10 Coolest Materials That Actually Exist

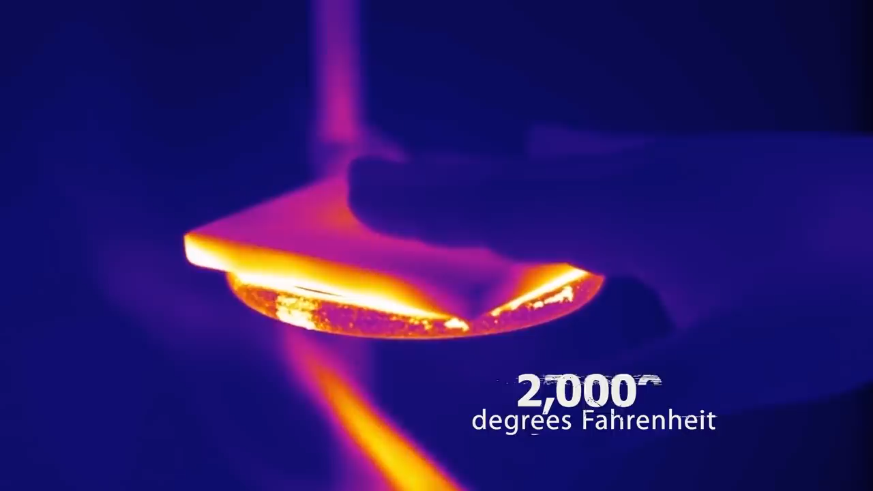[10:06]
In fact, silica aerogel won't melt until 2,000 degrees Fahrenheit.